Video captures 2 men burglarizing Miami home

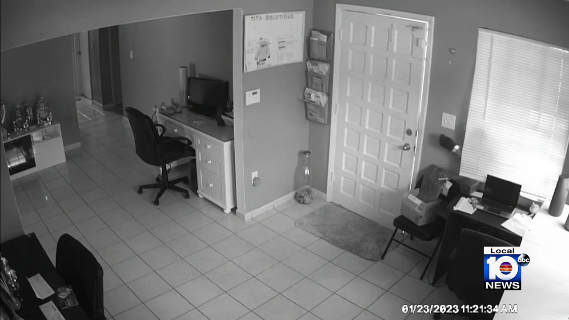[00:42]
Cameras rolling as these thieves ransack the home for several minutes before the two both can be seen walking out of the house with a safe. Now, City of Miami police have released these pictures of the thieves with hopes that someone will recognize them.
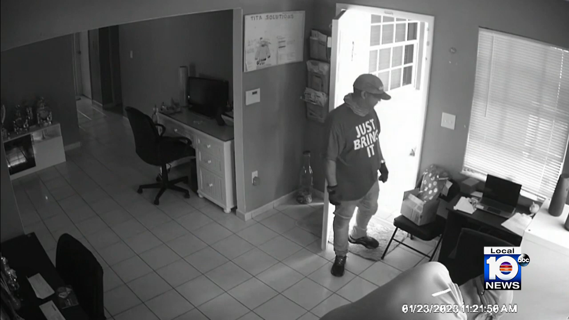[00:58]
One of the men did have his face covered with a mask in a red shirt.